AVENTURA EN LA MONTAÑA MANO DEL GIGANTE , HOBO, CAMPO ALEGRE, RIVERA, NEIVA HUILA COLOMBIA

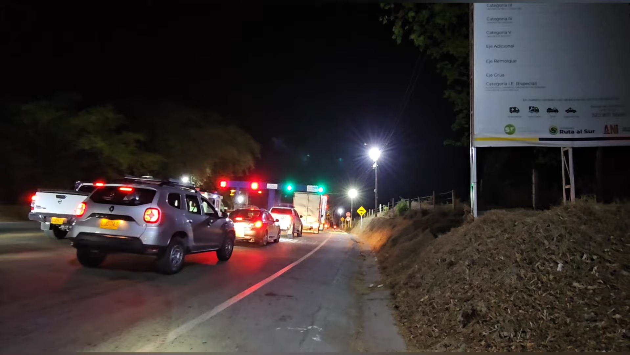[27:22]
Llegué al peaje, la estación de recaudo peaje Los Cauchos, dice, mirá, categoría 1, 11.000, categoría 2, o sea que los autos pagan 11.000, $3, 3 por 4, 12, casi $3, ¿qué te parece?
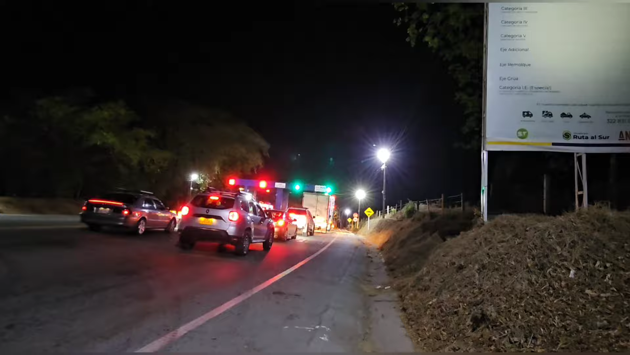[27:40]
Oye, no lo puedo creer que esté andando de noche yo, por estas rutas, pero bueno, en cualquier momento llegaré, con tranquilidad, con paciencia. Ahí que me dice ahí la. Le voy a preguntar a la policeman.
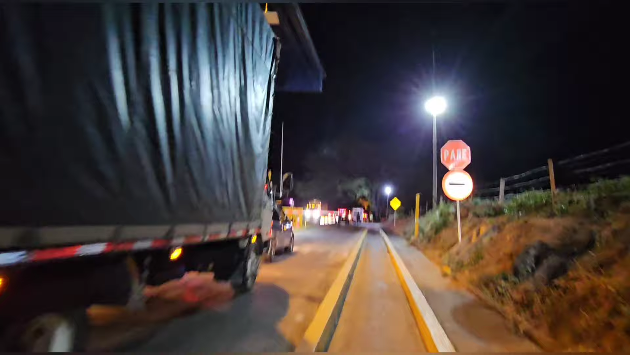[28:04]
Acá pasamos lo. Qué lindo, no pagar. $3 menos.
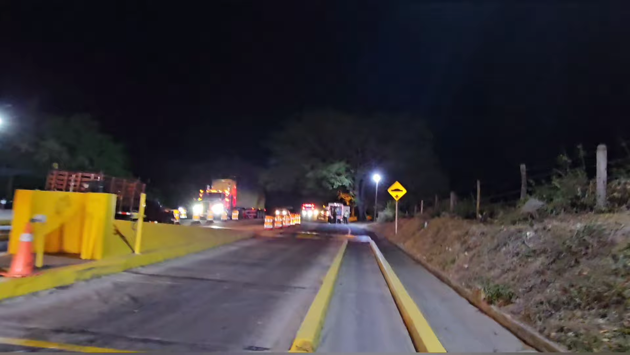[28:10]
O $3 más. Bueno, acá estoy.
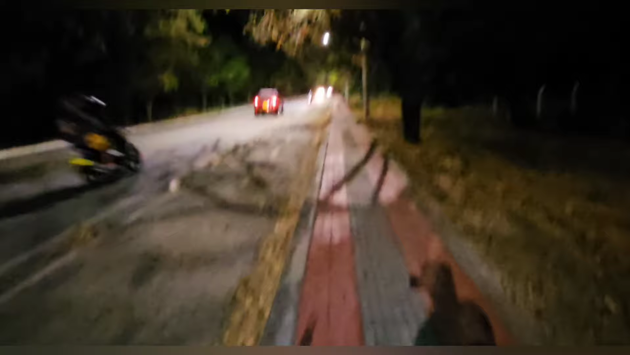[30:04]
Mañana vamos a ver si vamos a conocer las termas o si ya seguimos para Neiva. Vamos a ver. Acá llegó la camioneta. Ahora, ¿qué va a suceder? Ahí viene Andrés. ¿Qué será? ¿Qué será? Me van a secuestrar seguro.